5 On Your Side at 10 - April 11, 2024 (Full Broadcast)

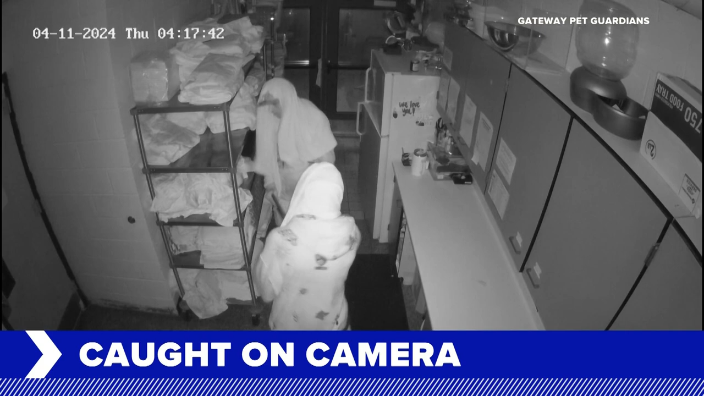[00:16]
Tonight, the search for the crooks who stole medicine, electronics, and even leftovers.
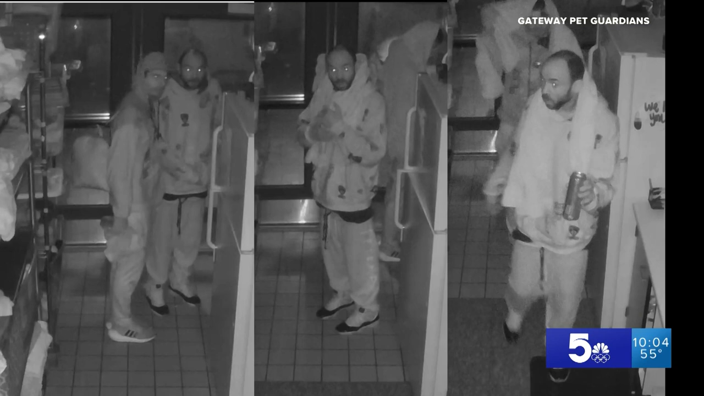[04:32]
Louis animal shelter want to know who would break in after hours and steal from them. The crime overnight was all caught on camera. Brent Solomon is just back after talking with the nonprofit, which helps low-income pet owners.
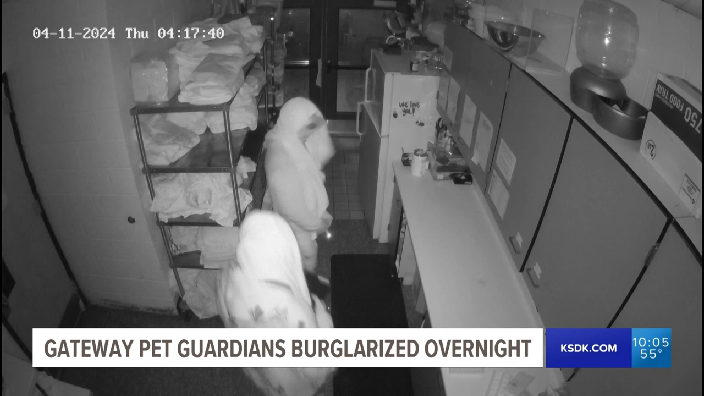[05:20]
Take a look at a surveillance video of these men making their way into the Gateway Pet Guardian Shelter here on North 15th Street in East St. Louis.